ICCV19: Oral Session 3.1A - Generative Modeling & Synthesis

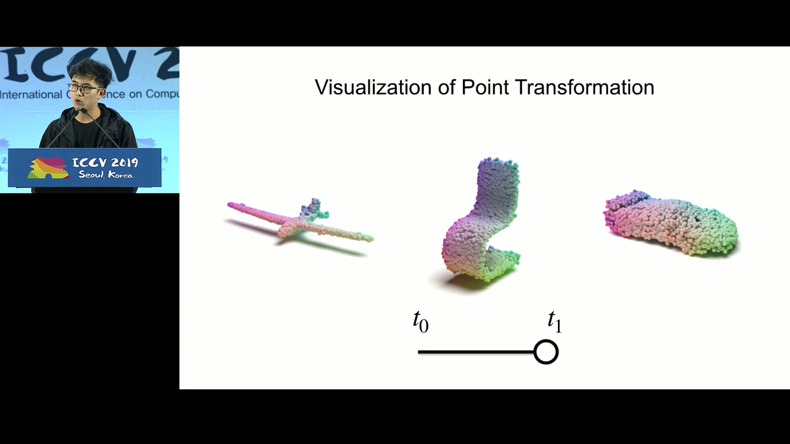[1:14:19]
And finally, here's more visualization of the point transformation learned by the point CNF.